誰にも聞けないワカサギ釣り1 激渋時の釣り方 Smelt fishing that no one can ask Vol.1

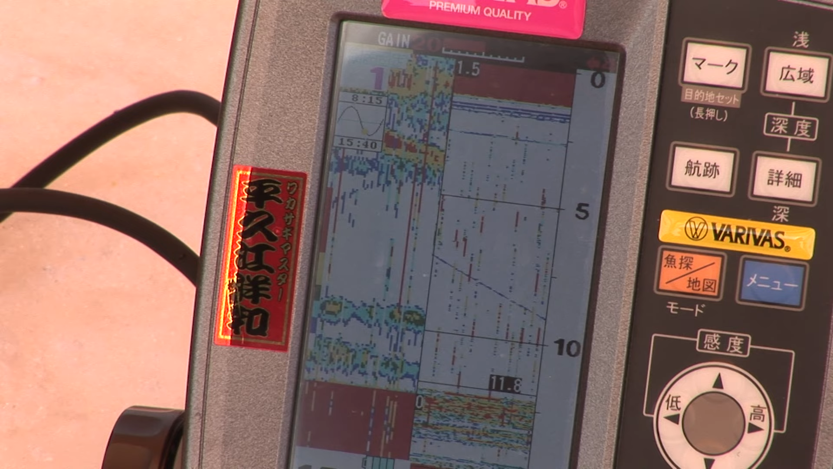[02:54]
だいぶ魚が映ってまいりました。おお!